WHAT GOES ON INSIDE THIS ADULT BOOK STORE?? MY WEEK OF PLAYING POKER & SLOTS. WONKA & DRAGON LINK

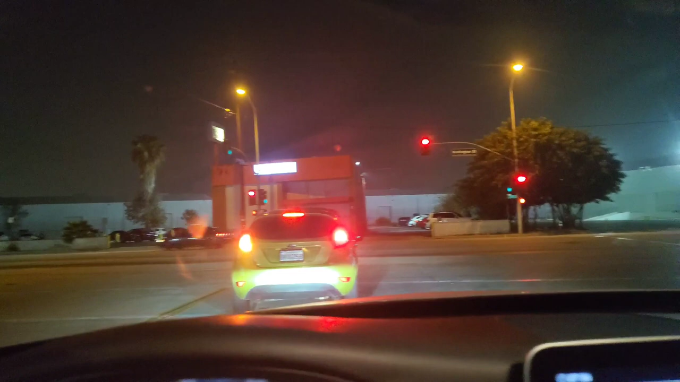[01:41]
And look how busy the parking lot is, okay? And there's no windows in this place. Everything's like bricked up, boarded up, blacked out.
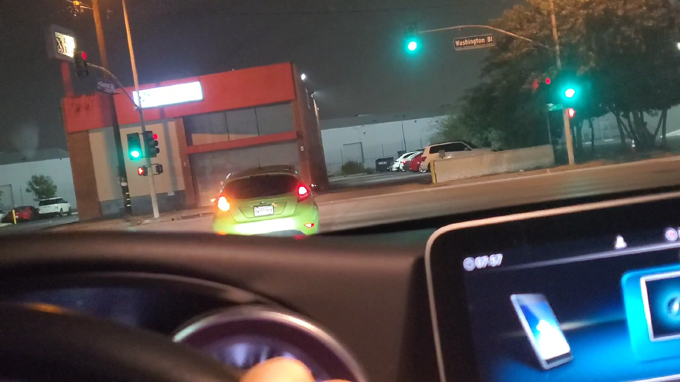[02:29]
I wonder if I can take the camera in there. Look at this place.